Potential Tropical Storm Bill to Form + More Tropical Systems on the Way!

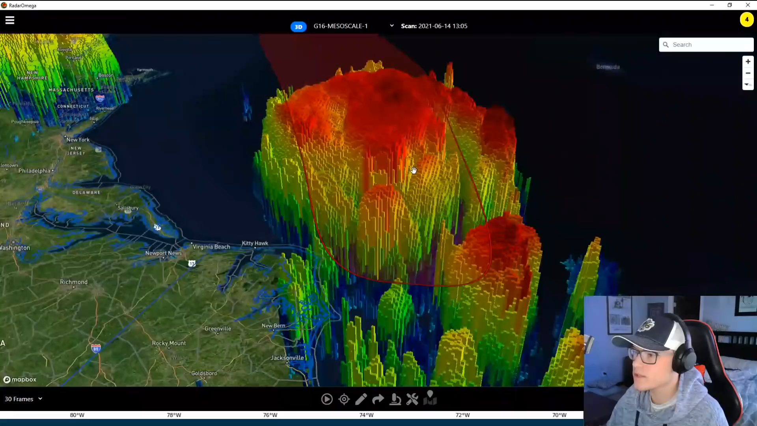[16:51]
And so by looking at 3d, you can see a lot of explosive convection here.